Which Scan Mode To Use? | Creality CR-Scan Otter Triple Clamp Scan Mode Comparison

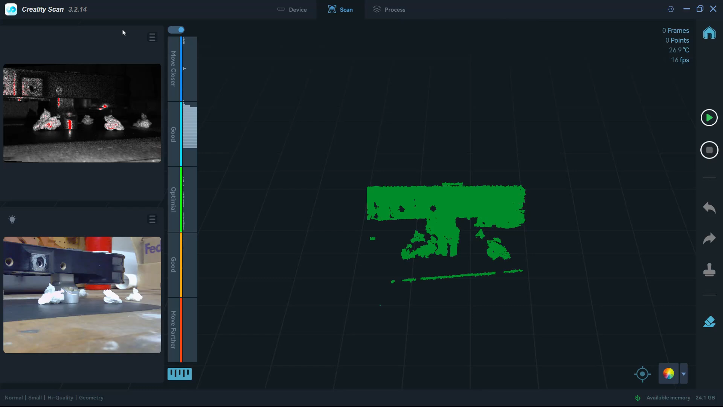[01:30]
Now triple clamp is a bit bigger than that so what that means is it's clipping a portion of the triple clamp so it can't see everything which makes tracking
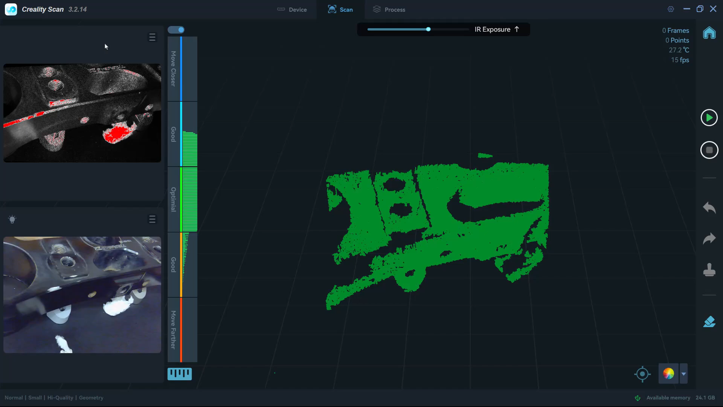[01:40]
much harder and that's one of the reasons why I picked the medium size mode for this part was
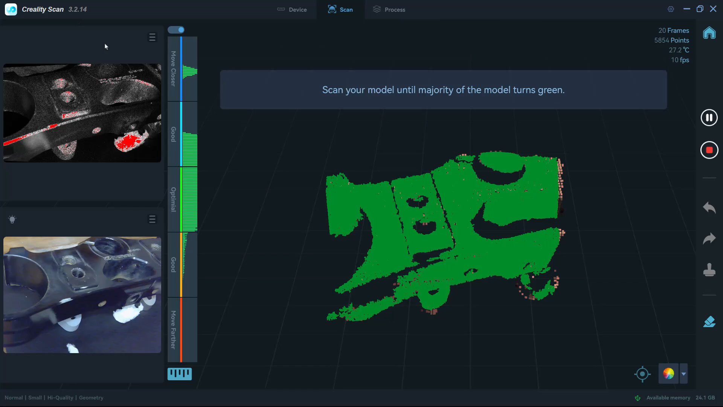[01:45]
because it could see pretty much the whole triple clamp which means that tracking is much easier.
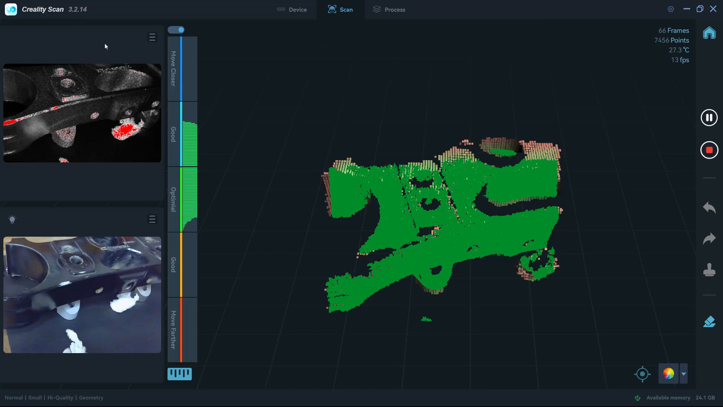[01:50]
So in this first section here we're scanning it with this small object size
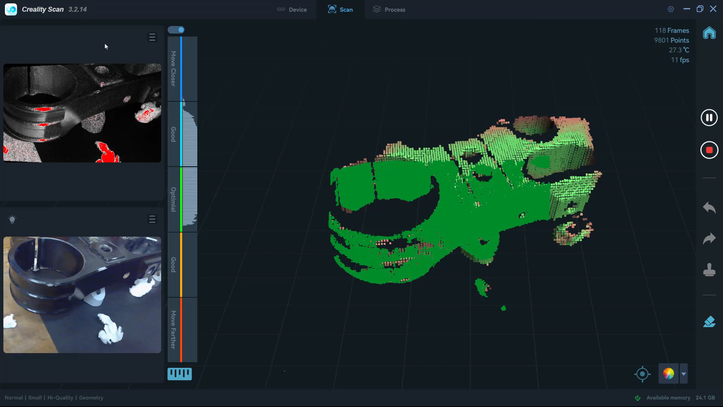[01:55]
which again is between a 50 millimeter cube and a 250 millimeter cube and
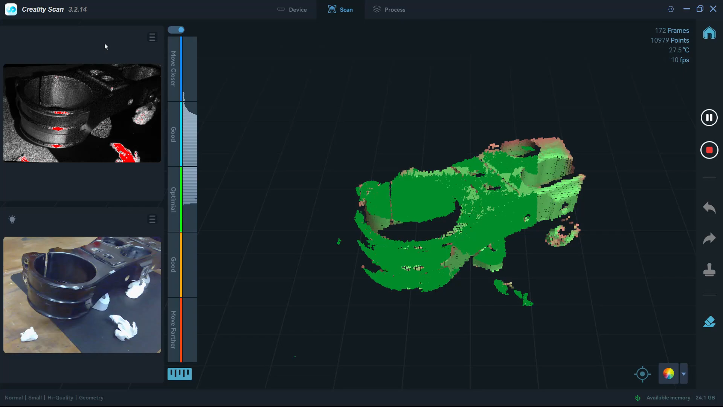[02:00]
the resolution is as accurate or as small as possible with
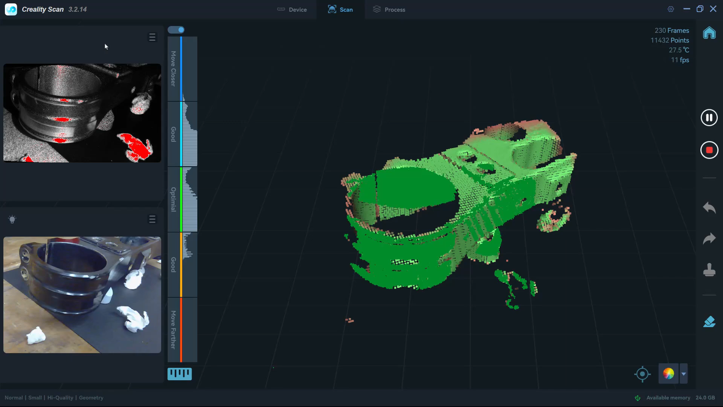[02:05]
the scanner so it's claimed at 0.02 millimeters. What we're going to see when we actually process the mesh is the resolution option that we have can go down to 0.05. That's pretty typical when you're talking about actually refining the mesh but the
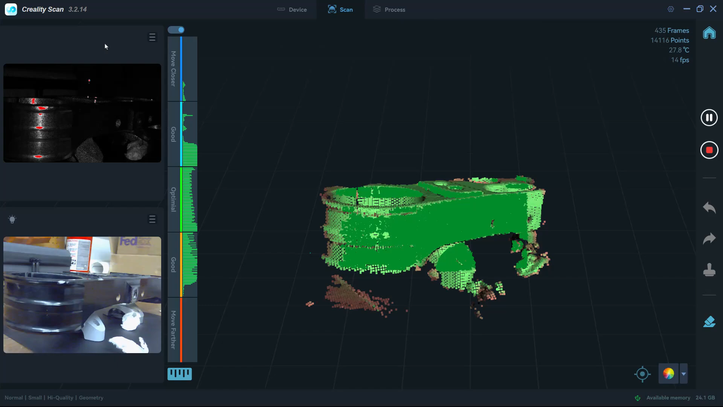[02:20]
first thing that you're going to notice is that it's slower.
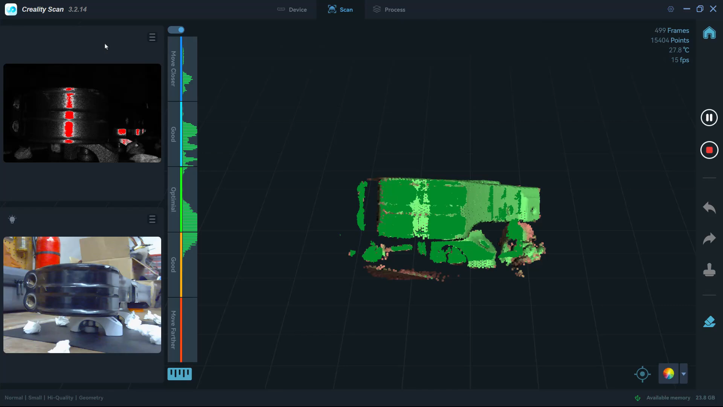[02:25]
When you're scanning on the small mode it's capturing a lot of data it's capturing more points to get that
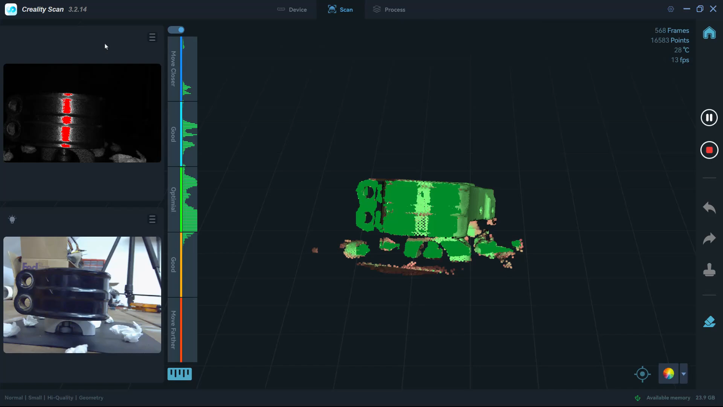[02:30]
finer resolution and this means that the scanning frame rate is generally going to be a little bit slower
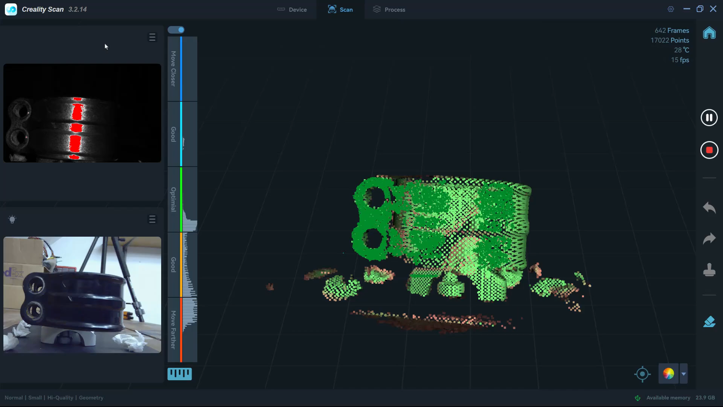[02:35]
and it also means that it's just going to be harder or take more time for you to scan
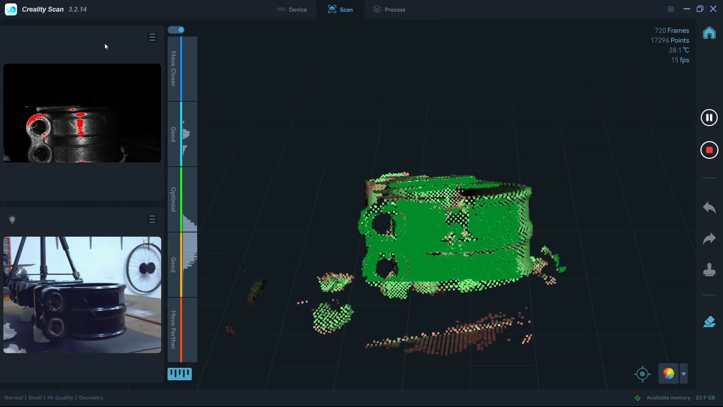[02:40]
that object especially something that's a bit big for this mode.
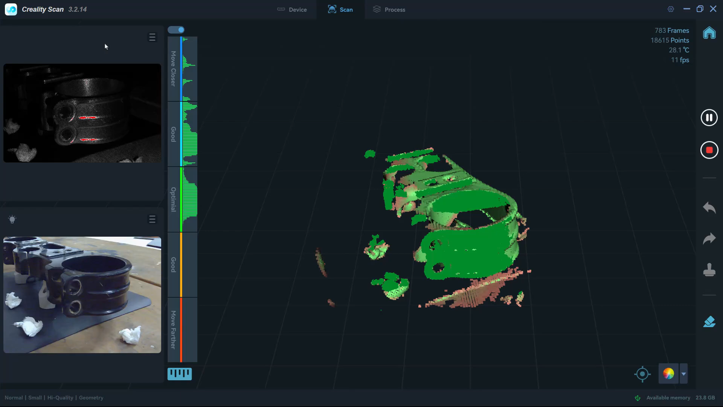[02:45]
The other thing that you're going to start to notice because the scanner can't see as much of the object is it's going to have a harder time tracking it.
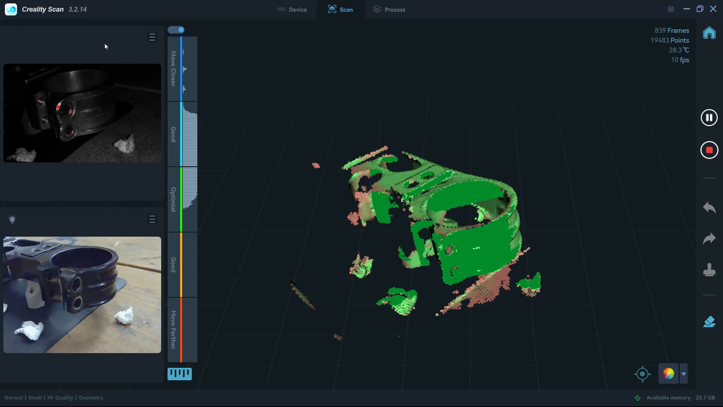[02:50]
Now the tracking algorithm in the Creality scan
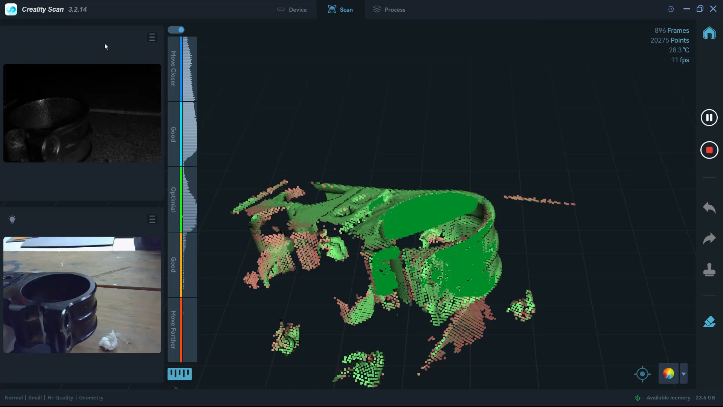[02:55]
is actually pretty good but it's only good if you're using the correct size mode.
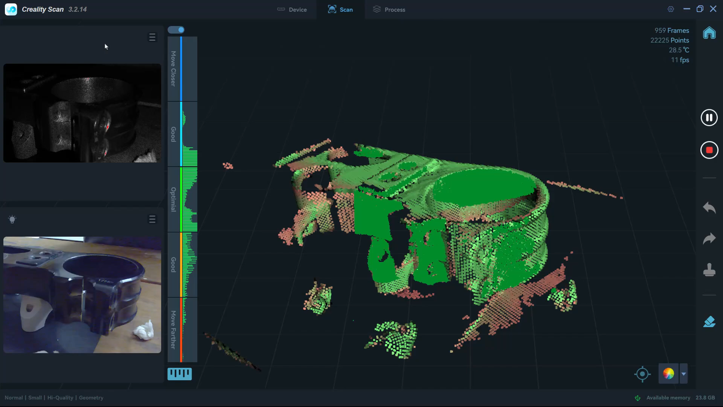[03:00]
If you're in this case using the small mode on an object that really should be scanned with
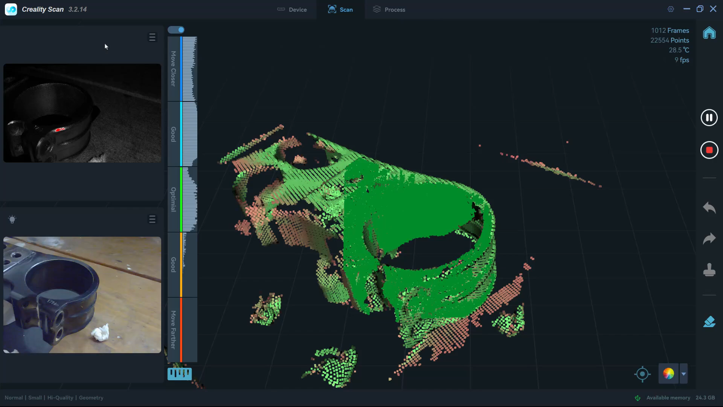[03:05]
medium then what you're going to see is that it has a lot more trouble finding or tracking that object in 3D space.
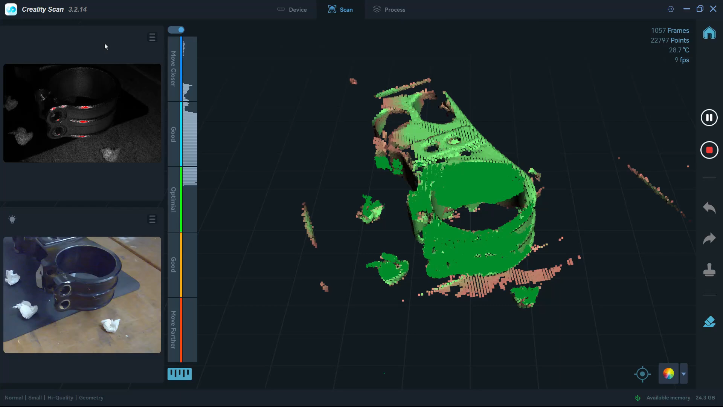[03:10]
I still use the exact same setup the triple clamps
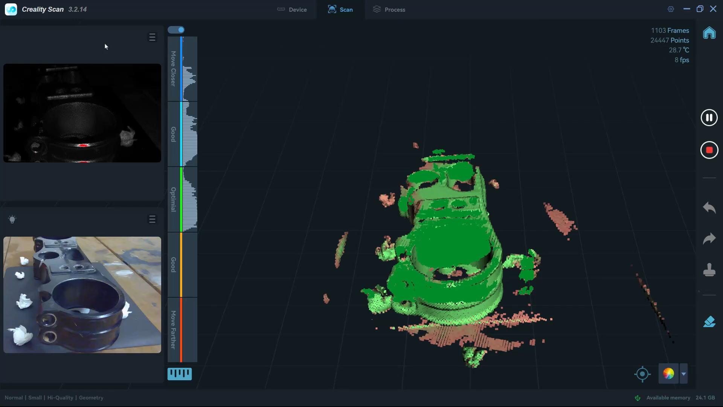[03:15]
raised up I've got the small pieces of paper towel crumpled up around it for tracking but
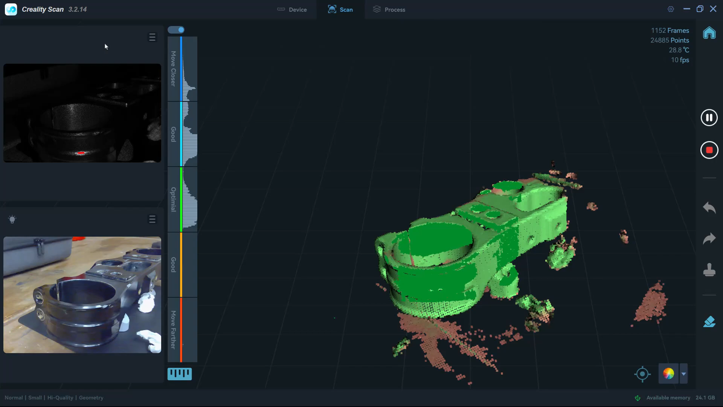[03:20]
what ends up happening is when you're in the good or optimal range for the distance then it
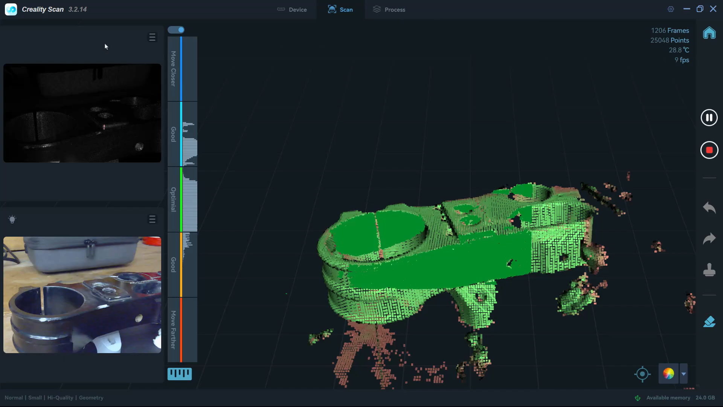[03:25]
starts to clip some of those things so if we're scanning the top of the triple clamp it
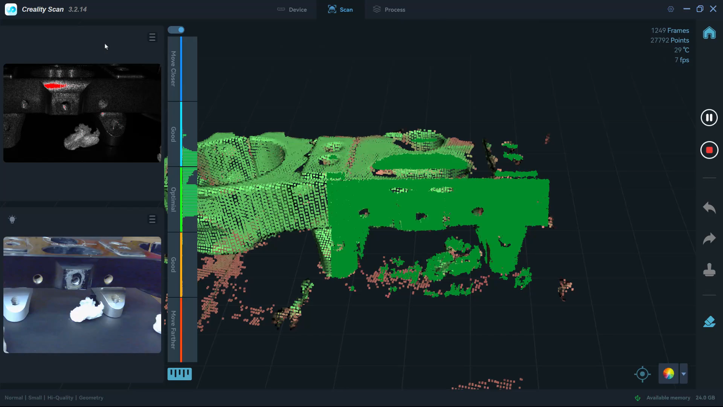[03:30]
can't actually see the table or bench and it can't see those paper towel pieces or those extra little features that we're using to help tracking.
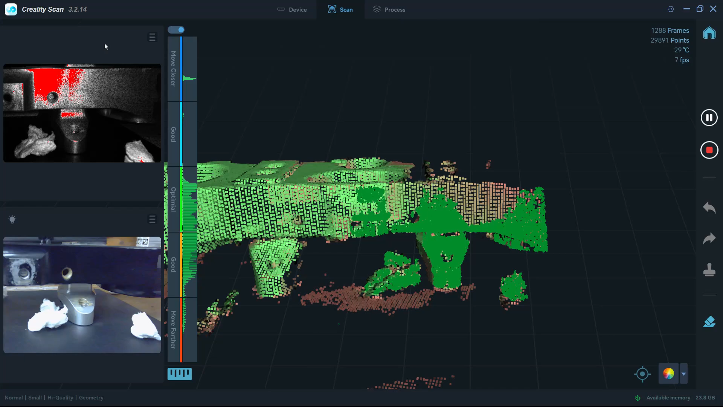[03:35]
So what this means is it's really relying
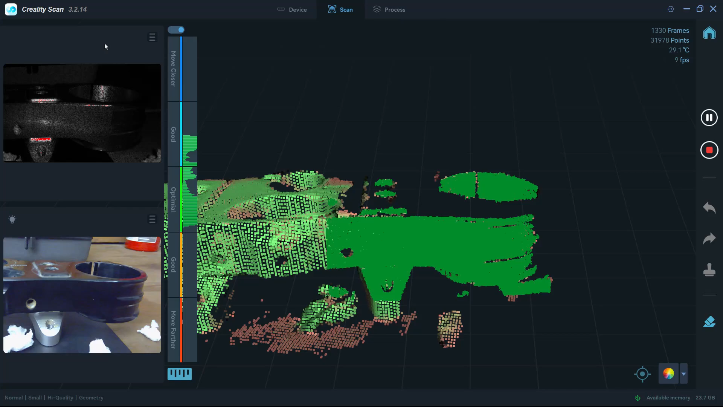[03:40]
on just the triple clamp which has straight edges it has repeating
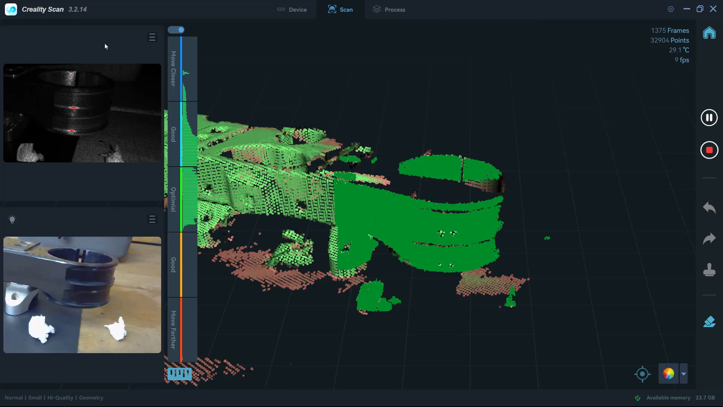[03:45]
or symmetric features especially as we get around the fork clamp area and it wraps around
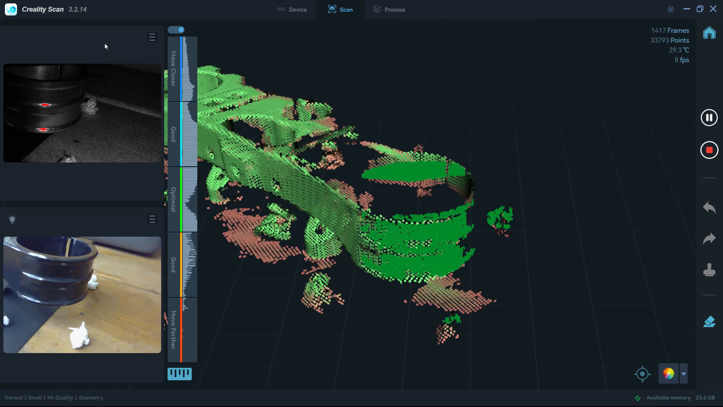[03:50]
you can see here in our RGB camera in the bottom left